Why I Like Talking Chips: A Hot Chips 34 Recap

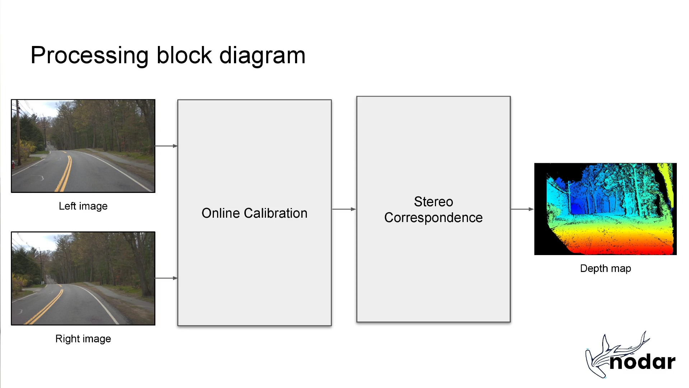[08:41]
And it's simply using those images and a well-trained brain to determine distances of everything that it can see. This is often called stereo vision, a left and a right, and humans have a fairly narrow angle stereo vision.
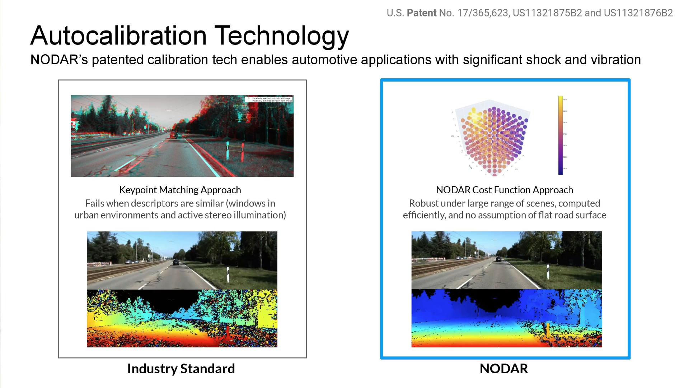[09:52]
This is tougher to do than perhaps the mild level of detail I'm going into here. But the vehicle cameras themselves have 6 degrees of freedom.